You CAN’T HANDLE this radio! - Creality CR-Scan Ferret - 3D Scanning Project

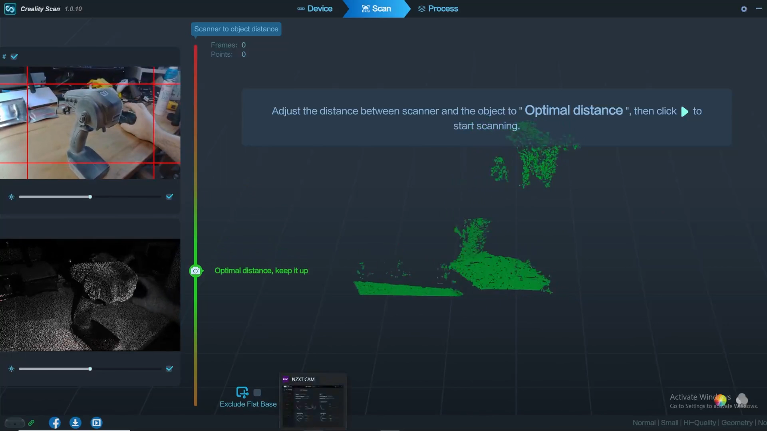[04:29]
The green dots or the green in the center of the screen there is what you want.
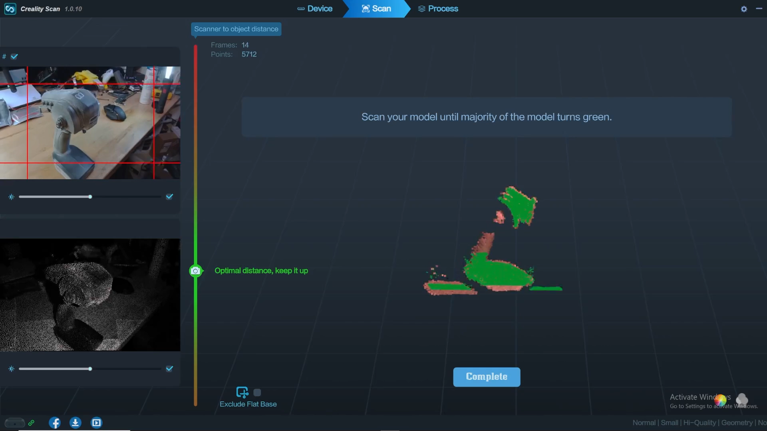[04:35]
Once you hit start the scan, that's when it actually starts capturing and remembering each of those dots.
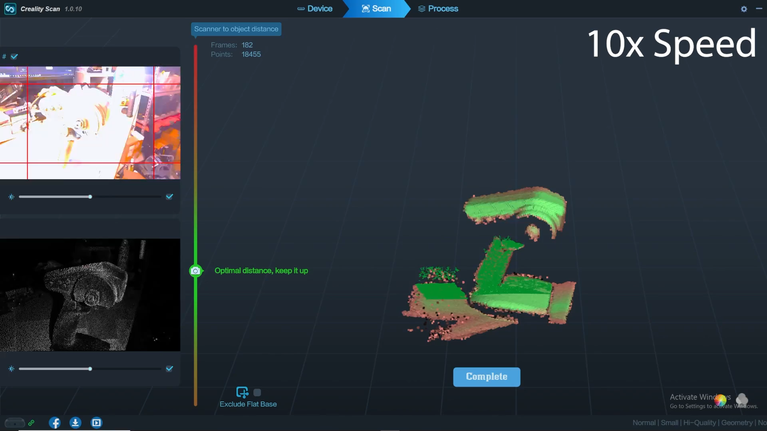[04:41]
And you really, you just work yourself slowly around the item until you have a basically all green item. That's the best case scenario.
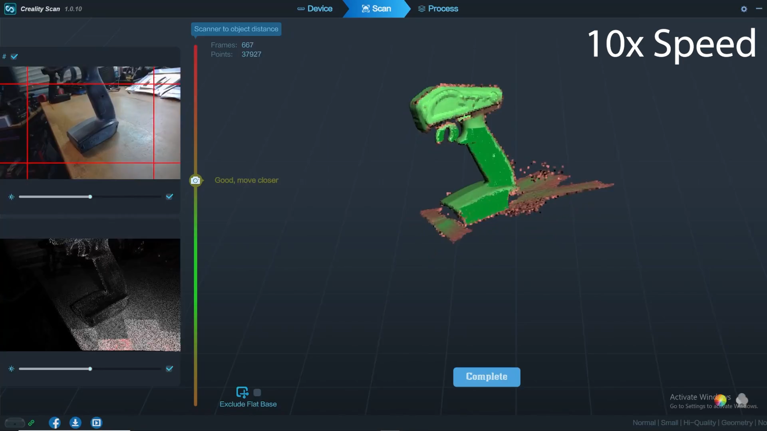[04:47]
You can lose tracking at times. You need to kind of go back to where you were when it lost it and go.
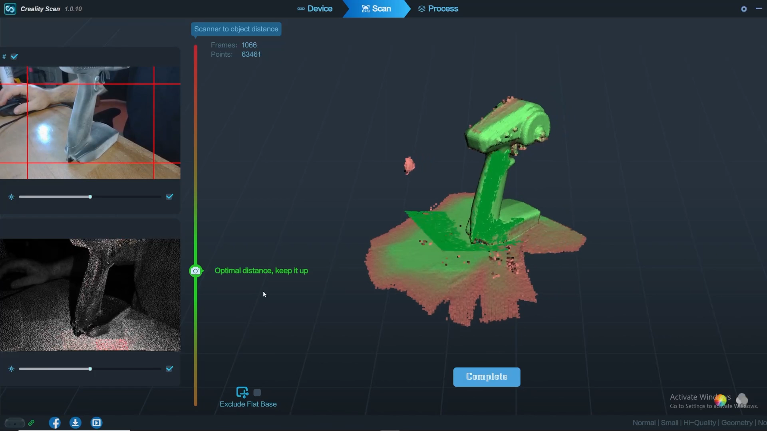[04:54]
It's a pretty self-explanatory setup. It will take a little bit of practice. But once you get done, then you ended up with this, which is a point cloud.
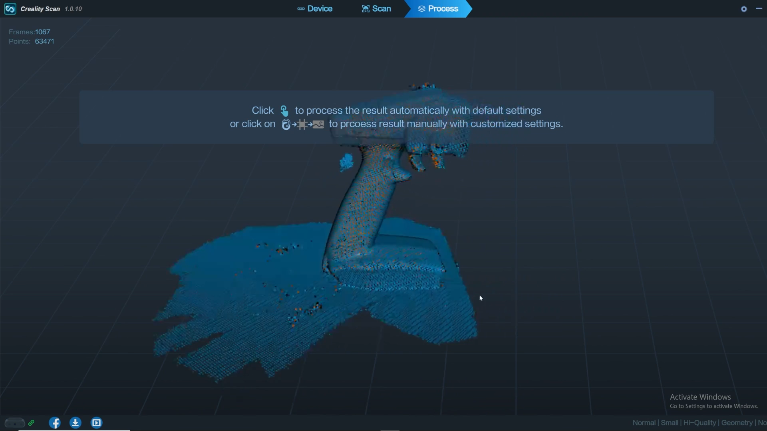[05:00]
All those little points saved into an area.
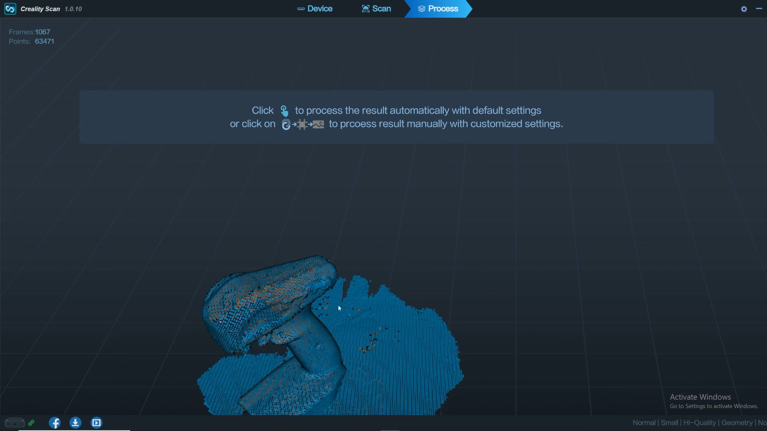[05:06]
And this is where you get to kind of look at it before you process it. And processing is where it takes those dots and then puts them into surfaces or more solid,
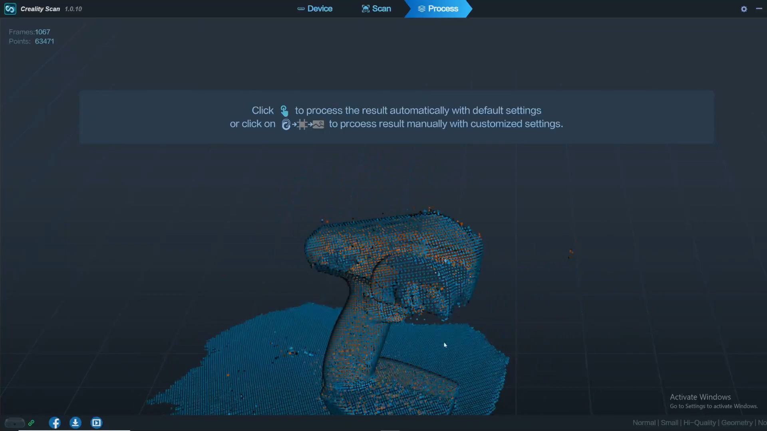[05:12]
you know, flat areas or, you know, not necessarily flat, but just flat areas rather than just dots.
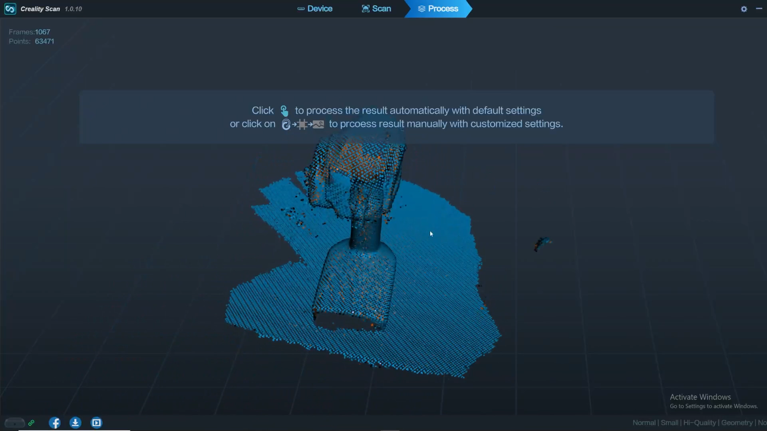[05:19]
And that's when you get something that looks like this, which looks like our radio.
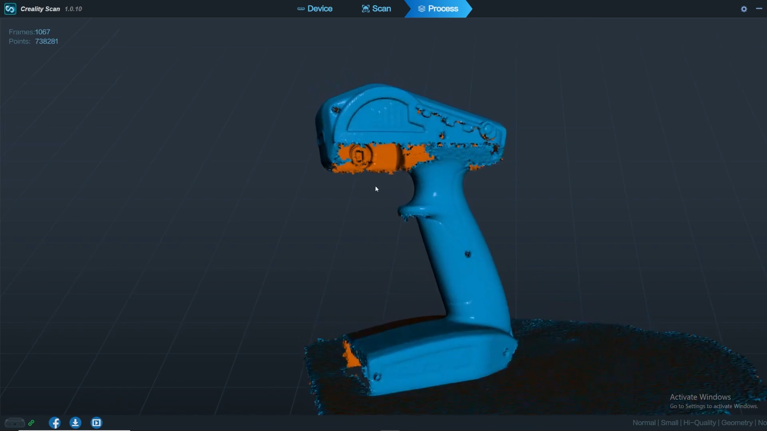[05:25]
Now you can see there's a hole there in the bottom where the trigger specifically would be. And that is a problem for me.
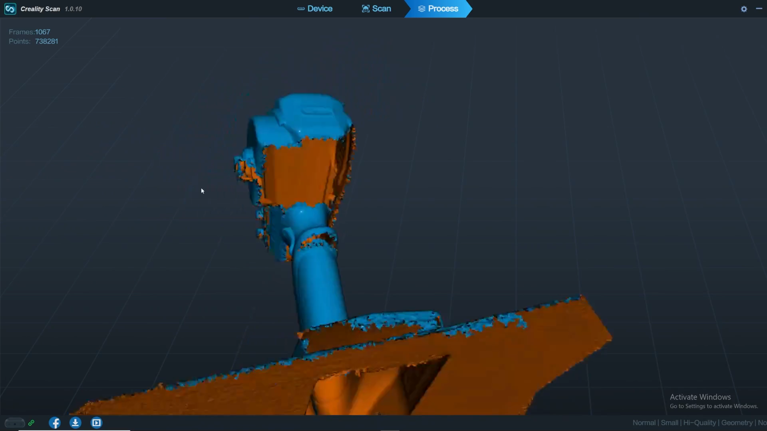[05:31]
So with this scanner and this software, it doesn't allow you to add scans to an item. You have to get it all done at once.
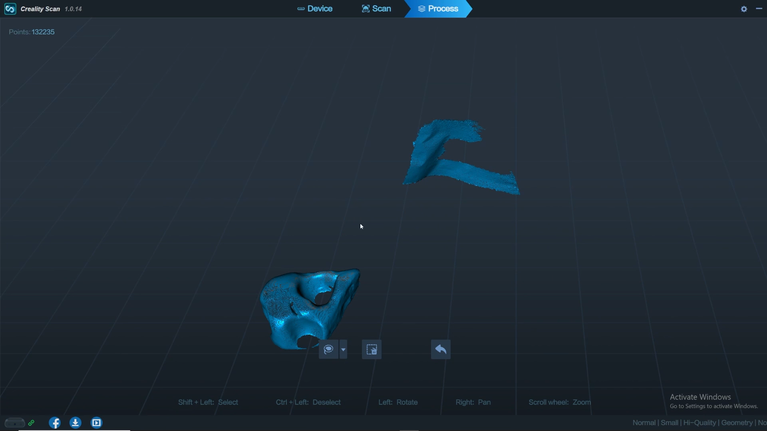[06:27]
So once I went through and did the initial processing, you can go in and use their selection tool to just grab what isn't needed by holding shift and using the lasso,
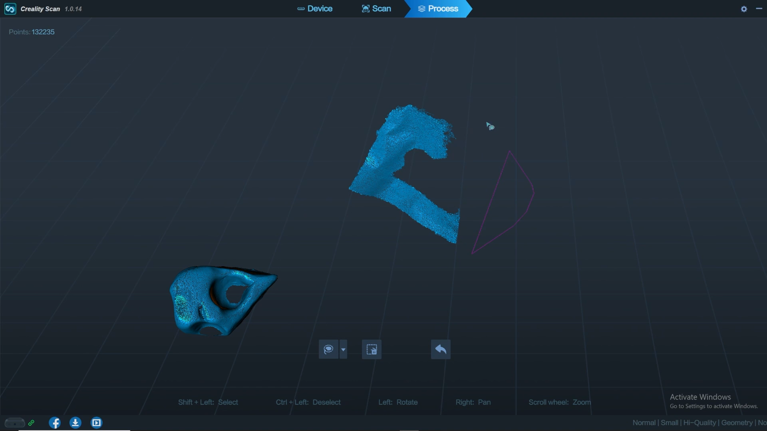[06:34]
going around, selecting, and then deleting, being that that is not the portion that we were after.
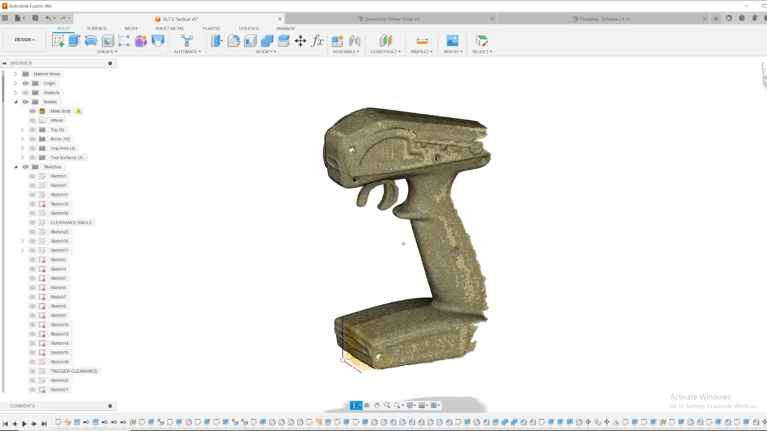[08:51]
The backside of the radio wasn't fully complete as far as the scan goes, but that wasn't an area that I was looking to have a bunch of detail on.
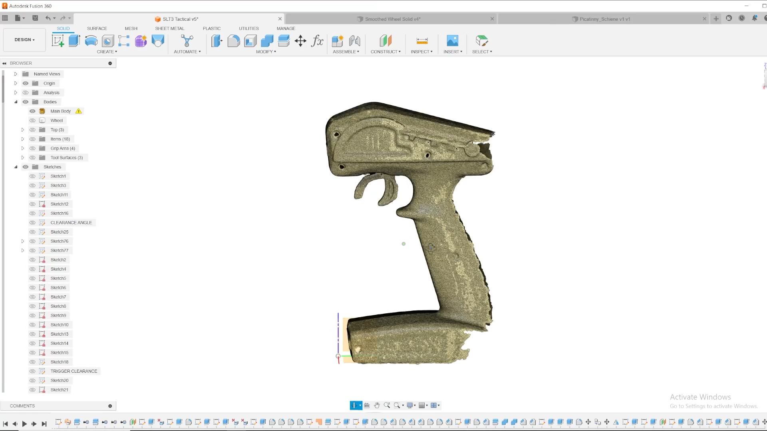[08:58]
Here you can see that wheel where I brought it in and I added the mounting information that I needed to work as a steering wheel on my radio.
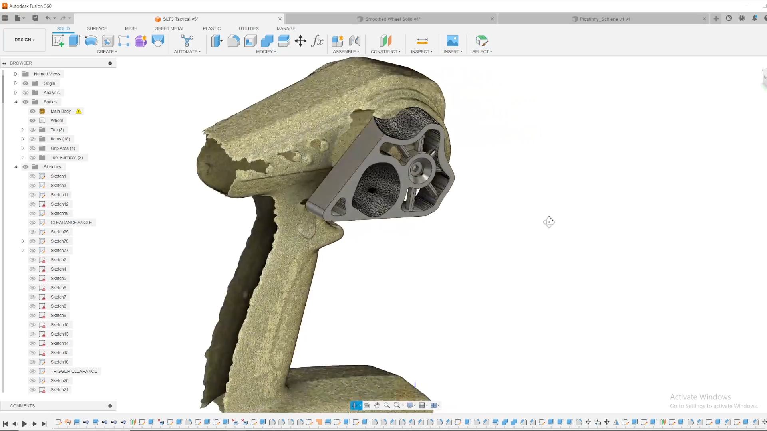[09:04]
I took and modified it, cleaned it up so that it would give me a perfectly fit ergonomic feel to our wheel.